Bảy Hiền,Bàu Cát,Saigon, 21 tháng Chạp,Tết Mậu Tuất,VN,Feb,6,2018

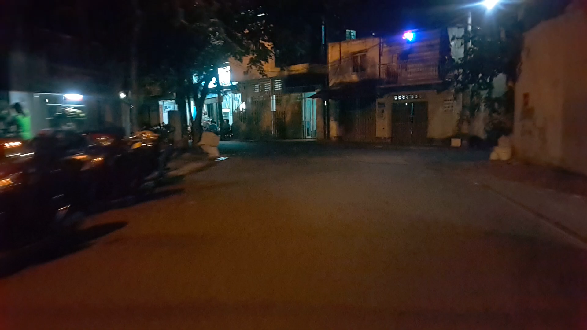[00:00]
Xin kính chào quý vị, Hải Cô Minh đang có mặt ở khu Bảy Hiền, Tân Bình, Sài Gòn
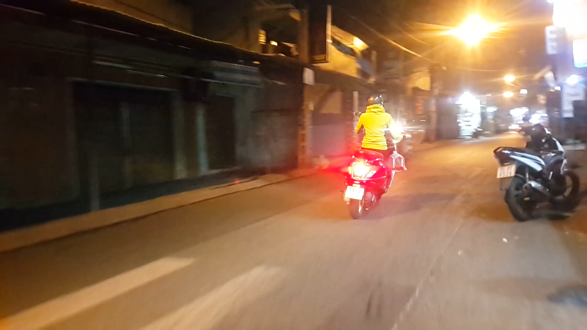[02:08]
bữa phải đây là đường Bầu Cát 1
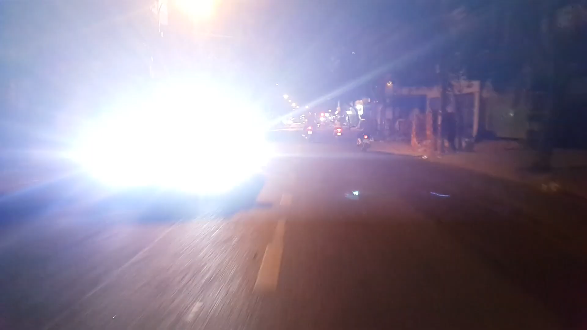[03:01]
viendo Mây Ninh trị trường C Brad xe chạy nghe nó lạnh lạnh
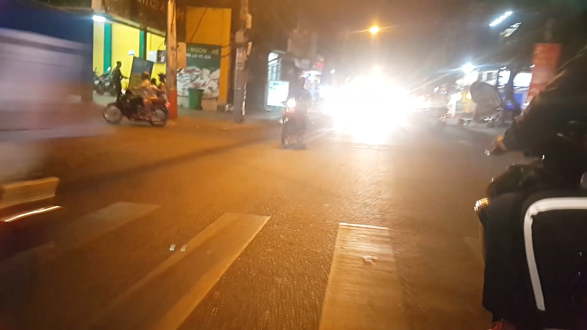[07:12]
Đây là khu Bát Trâm Anh mới Đường Aokê